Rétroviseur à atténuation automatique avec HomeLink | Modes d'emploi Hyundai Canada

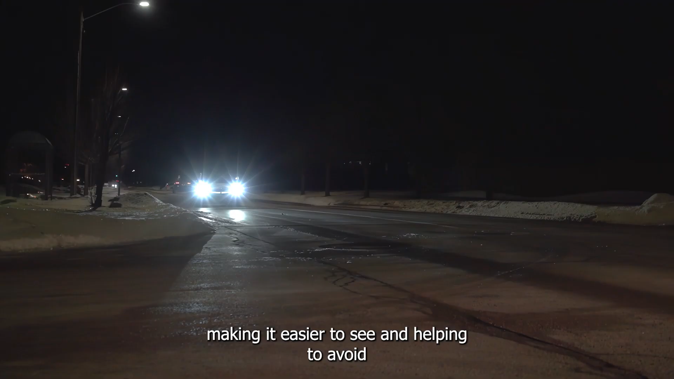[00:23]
améliorant ainsi la vue en empêchant de vous faire aveugler par les véhicules derrière vous.